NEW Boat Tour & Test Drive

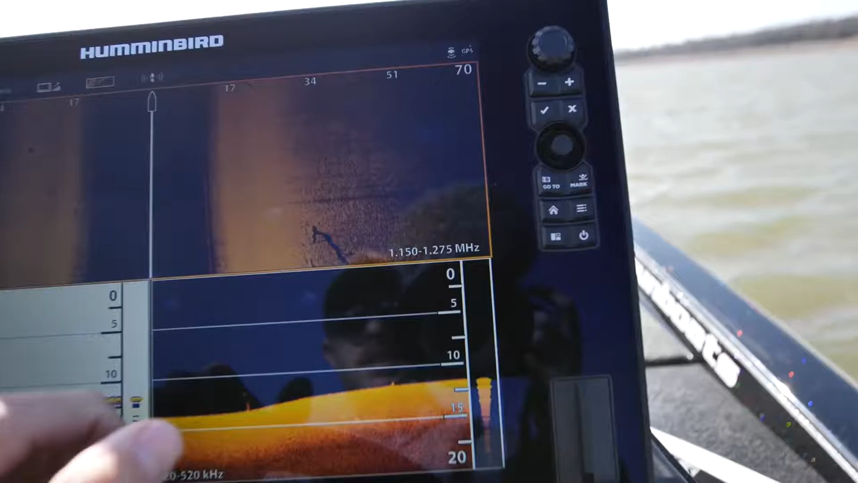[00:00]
You can see all the little divots, the little dimples from the sand in the ground. You can see just every little stump and little tree.
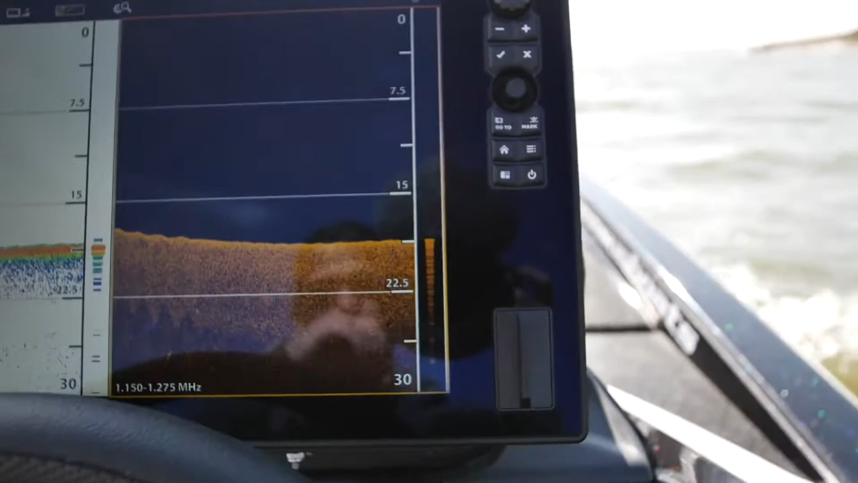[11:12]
So I've got to learn what fish look like exactly here. And supposedly, with this unit, this is the Solix, you're actually able to see fish and their shadows.
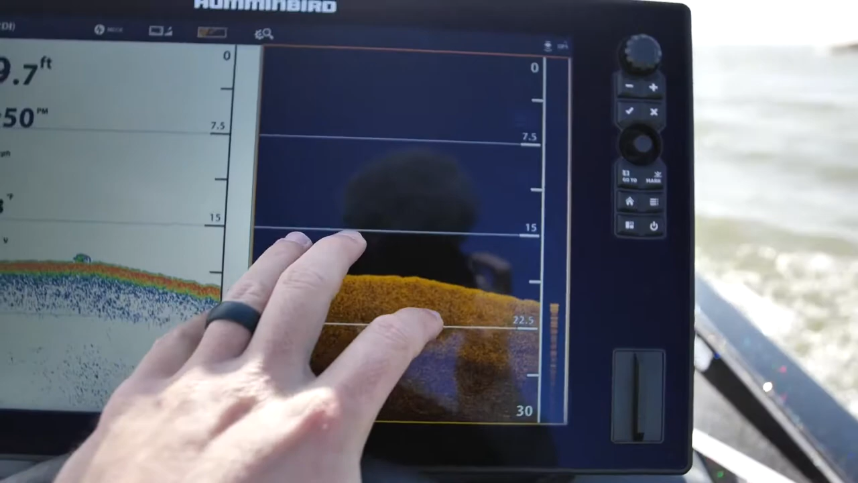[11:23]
So I want to be able to dial it in where I know they're bass.
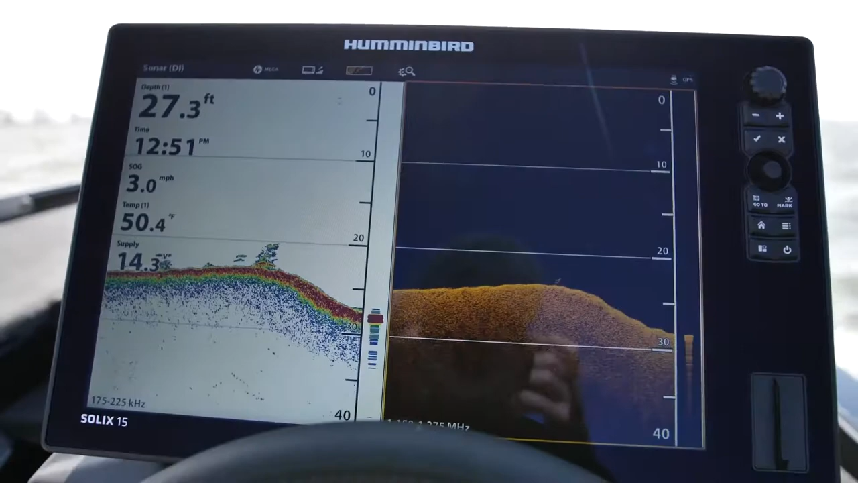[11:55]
On screen: depth 27.3 ft, water 50.4°F, speed 3.0 mph
I would never need two screens anyways. But with this guy, there's so many views to choose from.
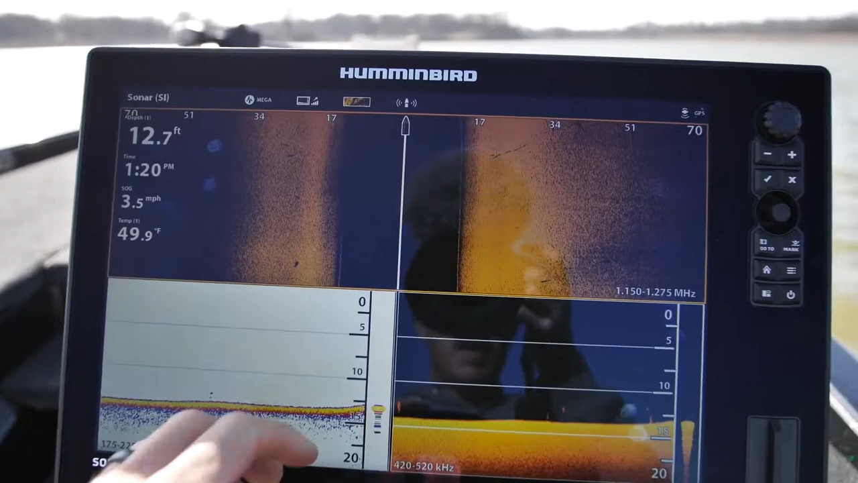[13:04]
On screen: depth 12.7 ft, water 49.9°F, speed 3.5 mph
Starting to get my color palettes and just my preferences dialed in here. The mega imaging is incredible.
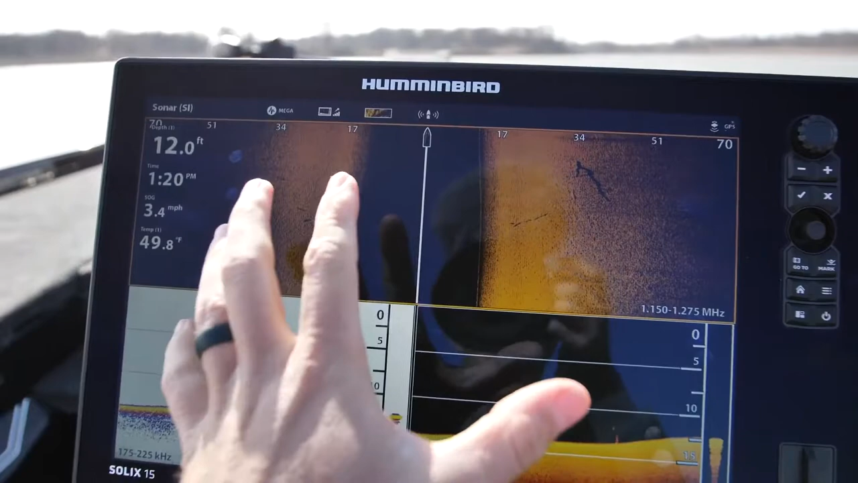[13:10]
On screen: depth 12.0 ft, water 49.8°F, speed 3.4 mph
This top screen here, the mega imaging on the side.
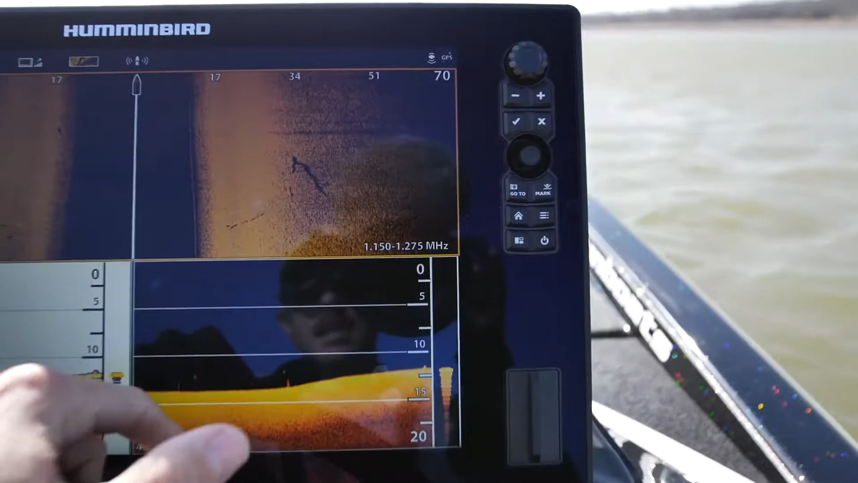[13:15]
It's impressive. I've got to say.
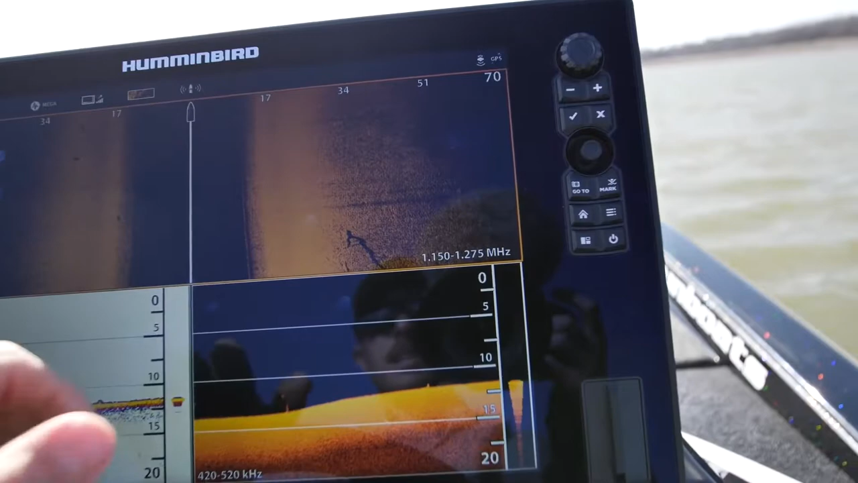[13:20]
You can see all the little divots. The little dimples from the sand in the ground.
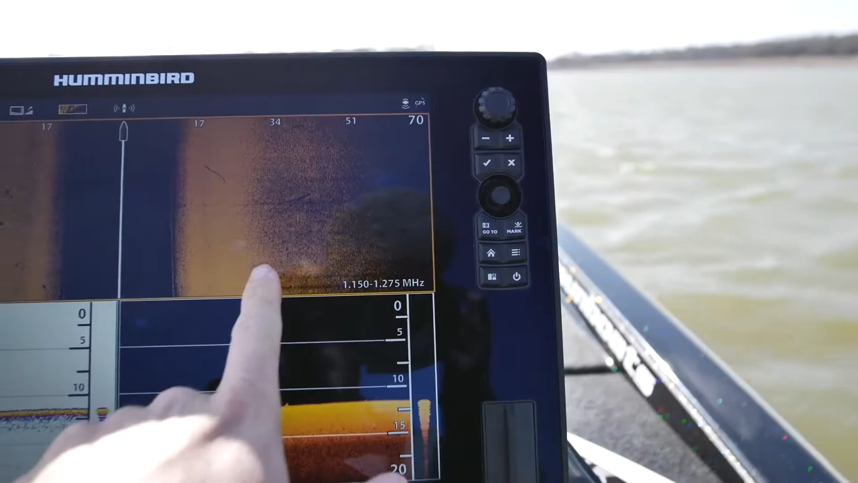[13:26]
You can see just every little stump and little tree.
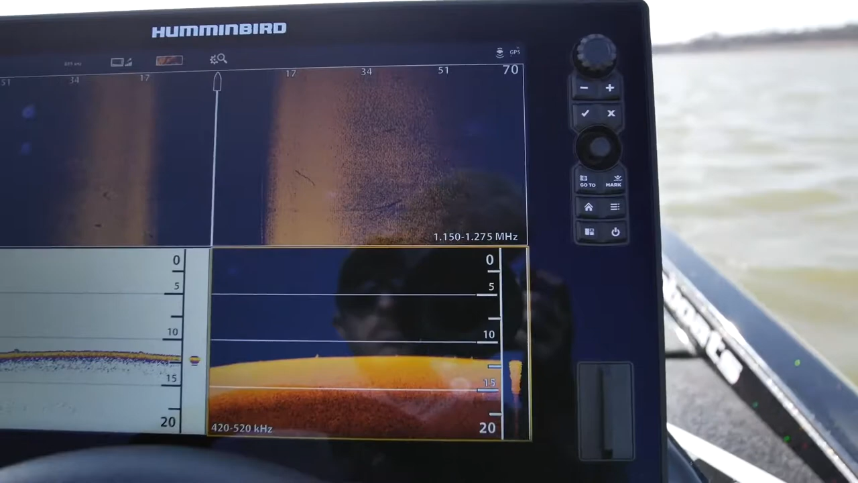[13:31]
It's crazy.
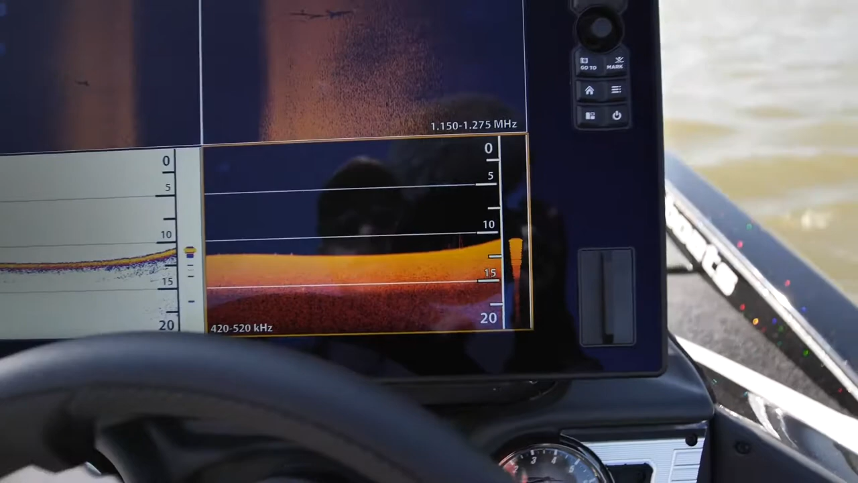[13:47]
And this one, I turned the frequency down to the 455 just because it has a little bit smoother look.
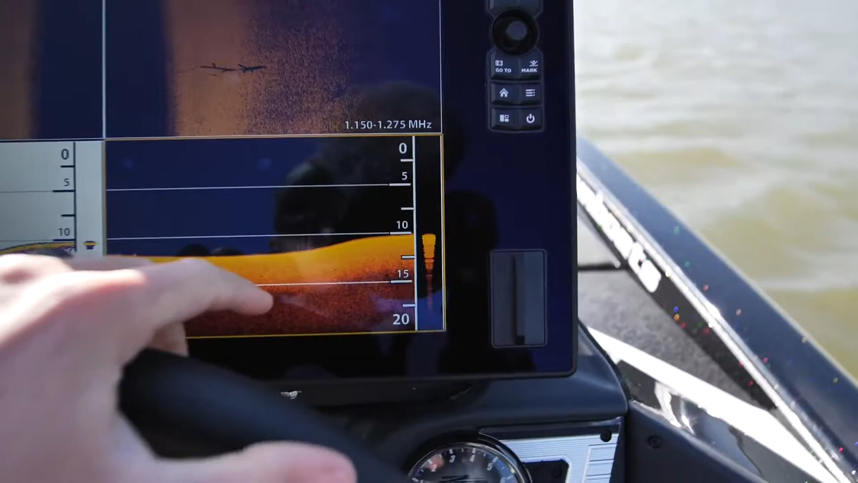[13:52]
It's like a little tree clump right there. See, that's crazy.
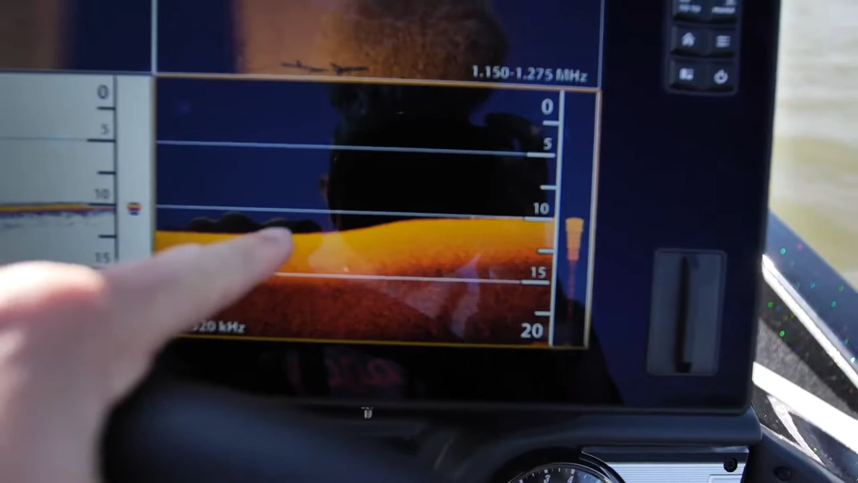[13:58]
You see it right there, but you don't even see it on the 2D. Amazing.